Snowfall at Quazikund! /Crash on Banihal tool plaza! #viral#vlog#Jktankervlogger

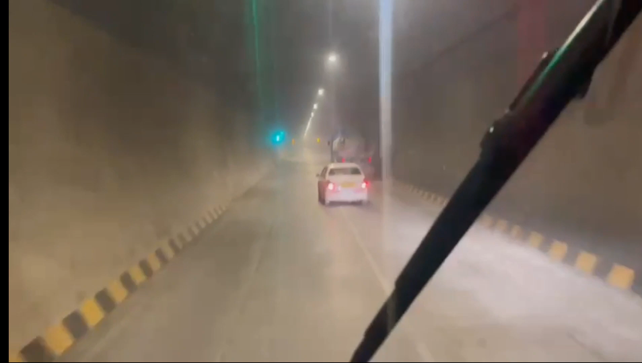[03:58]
टनल के अंदर वर्किंग का कॉम्बी चान रहा है वेटिंग गारा कर रहे है